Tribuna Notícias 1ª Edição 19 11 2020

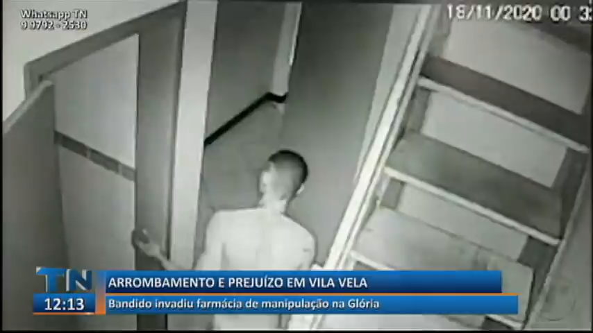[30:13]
Segundo a proprietária, ele conseguiu invadir o local pela laje do terceiro andar do prédio. Com tranquilidade, o homem entra em uma das salas e começa a fazer uma limpa.
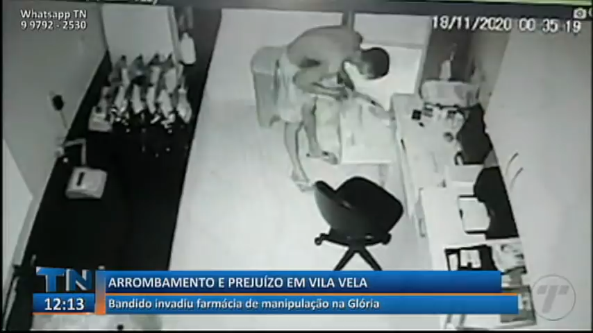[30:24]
Pega um celular e revira todas as gavetas. O caso aconteceu durante a madrugada. A farmácia de manipulação fica na Glória, em Vila Velha. O bandido ainda arruma uma bolsa para conseguir carregar todos os objetos roubados.
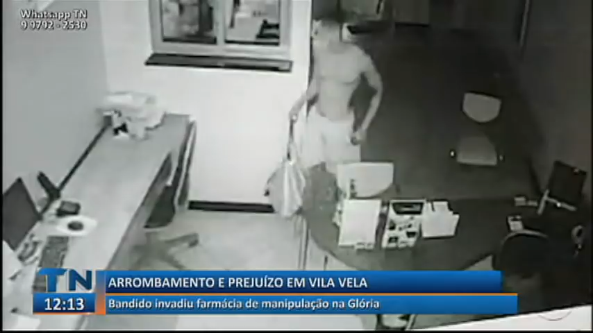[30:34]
Acende a luz para facilitar a ação e segue deixando um rastro de prejuízo e destruição.
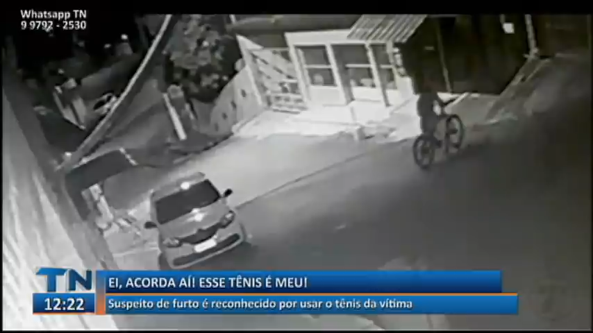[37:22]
As câmeras gravaram os suspeitos furtando duas bicicletas. O furto aconteceu por volta das duas e meia da madrugada de hoje no centro de Vila Velha.